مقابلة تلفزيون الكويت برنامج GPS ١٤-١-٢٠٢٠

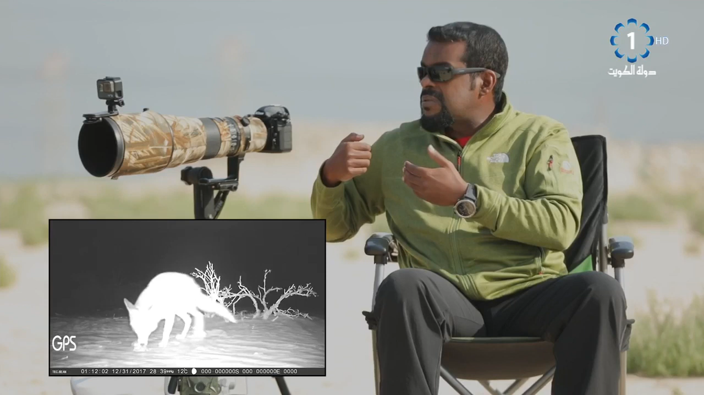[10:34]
لكي تأخذ الصور أو الفيديو هذه نفس الطريقة لكن الأشعة عنها لا تكمل رئية في الليل تظلع لونها أبيض بيض هذا البيضة أبيض